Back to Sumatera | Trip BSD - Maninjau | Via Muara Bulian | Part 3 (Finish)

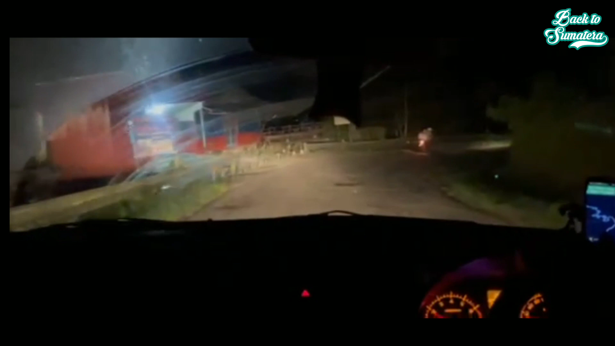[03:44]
Nah, kelok 44 ini beneran ada 44 kelokan ya. Jadi mulai 44 dari atas.
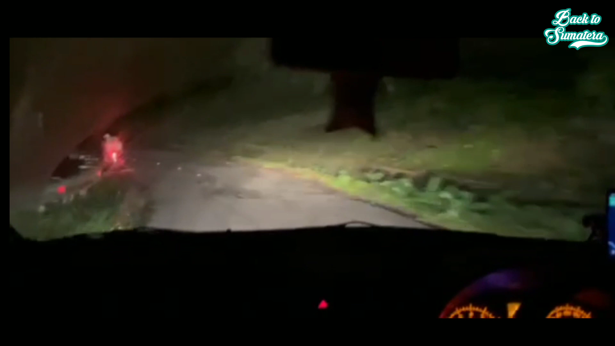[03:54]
44 dari atas sampai ke bawah. Nah, ini mulai 44.
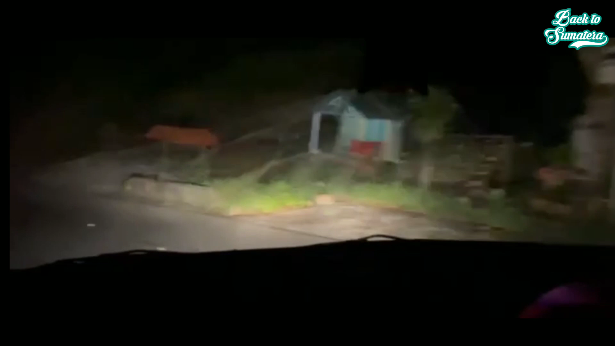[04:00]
Setiap kelokan nanti ada tulisan. Dari 44, 43, 42 seterusnya.
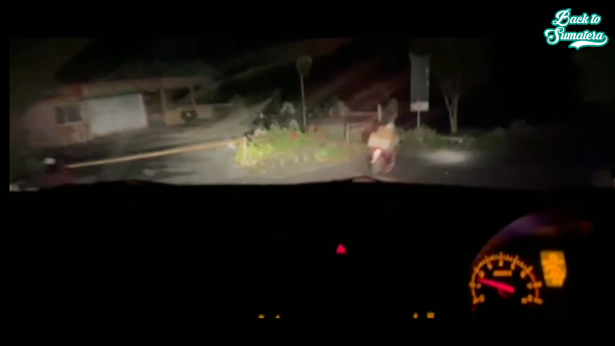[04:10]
Jadi sekarang karena malam kita nggak kelihatan danau.